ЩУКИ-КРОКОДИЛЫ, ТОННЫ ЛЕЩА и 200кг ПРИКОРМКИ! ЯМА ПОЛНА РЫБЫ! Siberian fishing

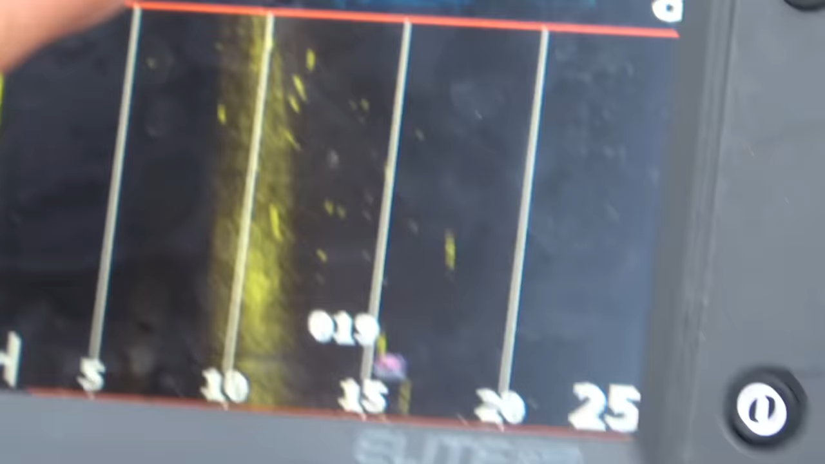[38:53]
А вот смотри, тут какая-то крупная гась.
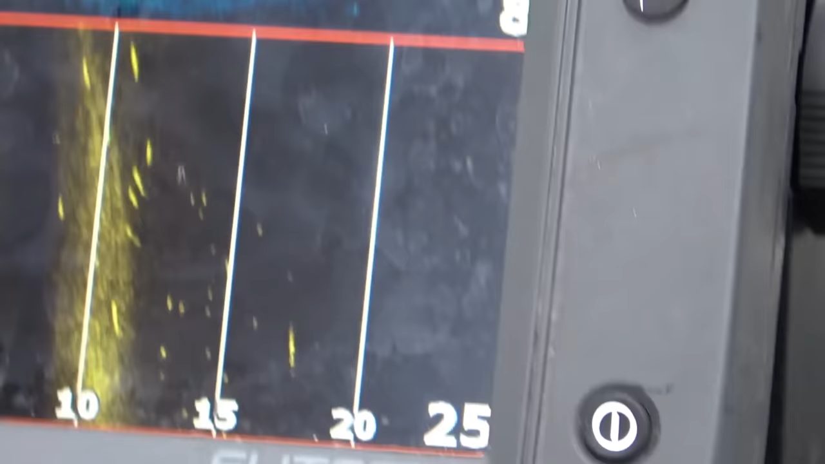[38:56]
О, ё-моё, вот да, ребята. Вот все только сейчас начинается.
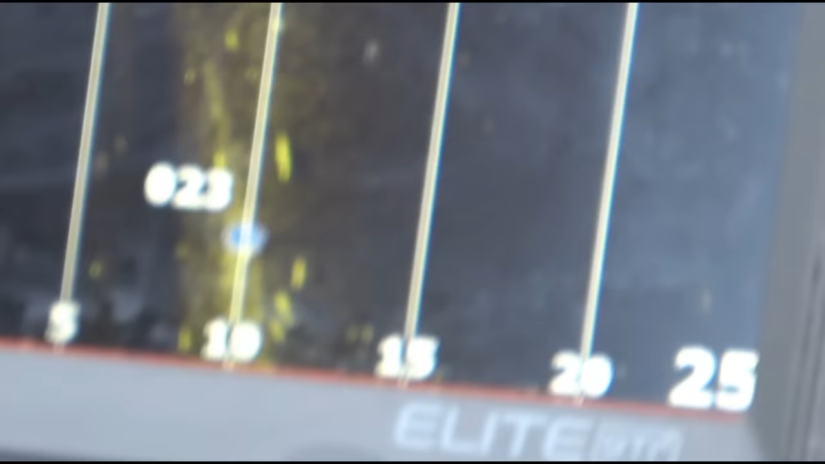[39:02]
Вот это мы сейчас, давай, якорь. Смотри, смотри, идут, якорь, идут.
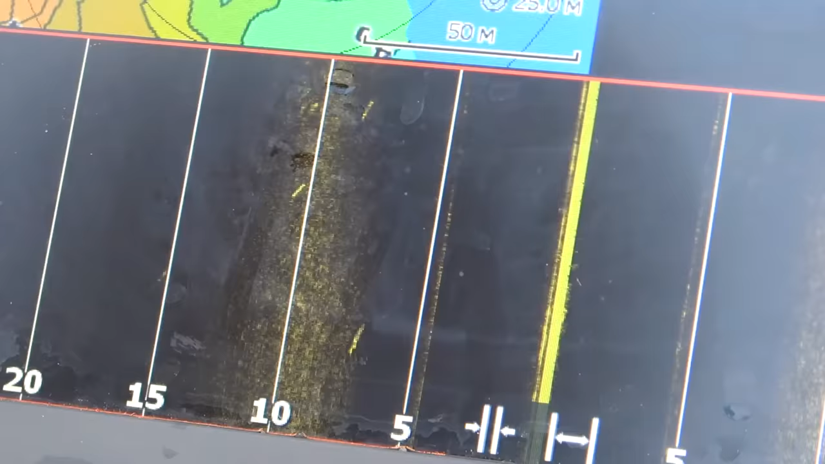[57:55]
Ну-ну. А щуки лежат и лежат, ждут наших петухов и мышей.
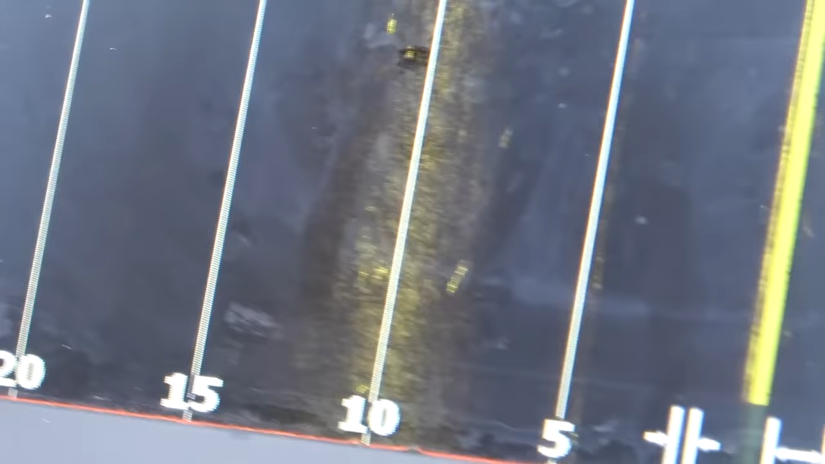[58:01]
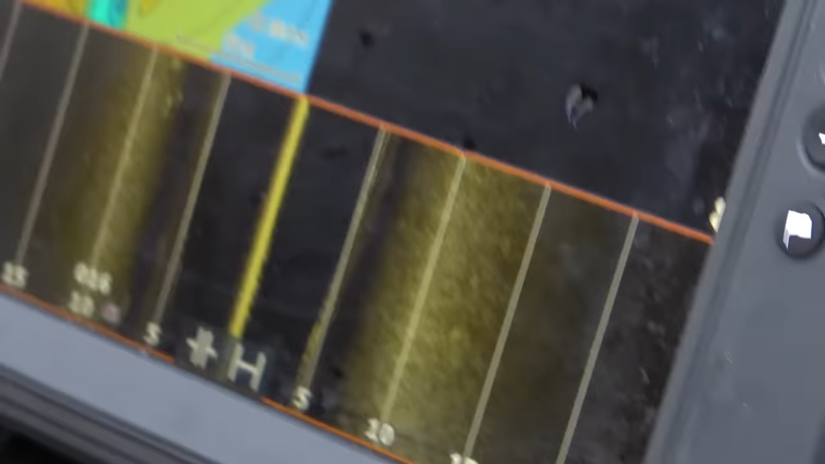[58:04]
По ним встаем, вокруг лещак так и крутится.
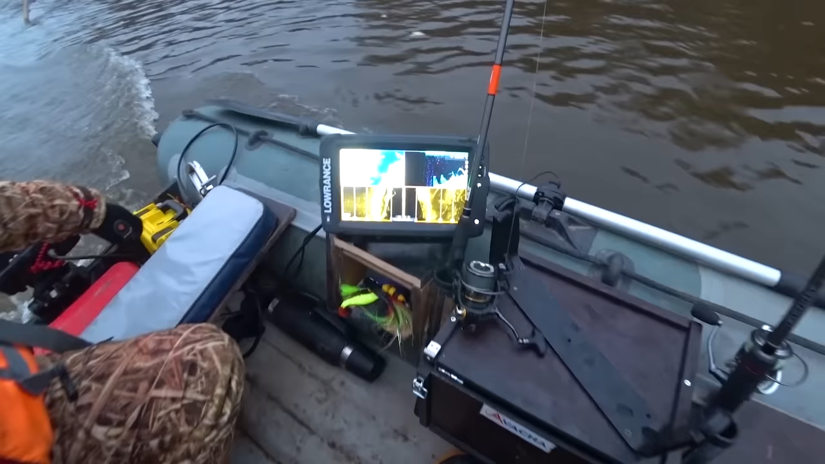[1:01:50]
Это вот коряги, это коряги. О, малек, да? А, нет, это ветки. Да, нажми.
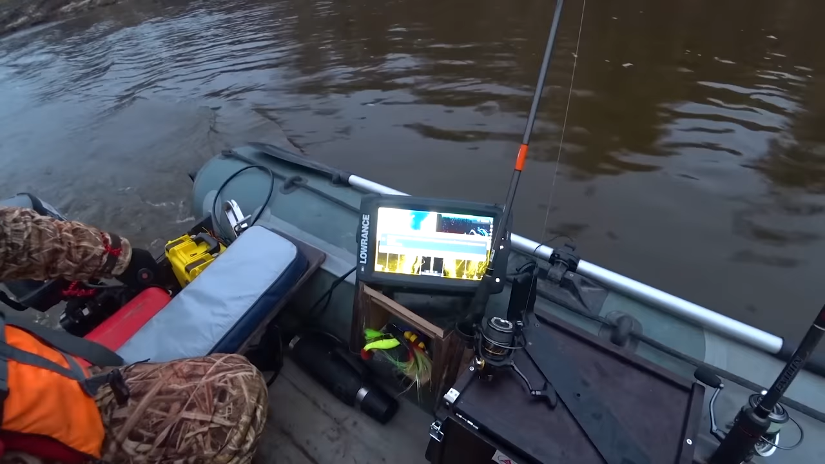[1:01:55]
Так, остановились мы перекусить. Мы все в поисках рыбы.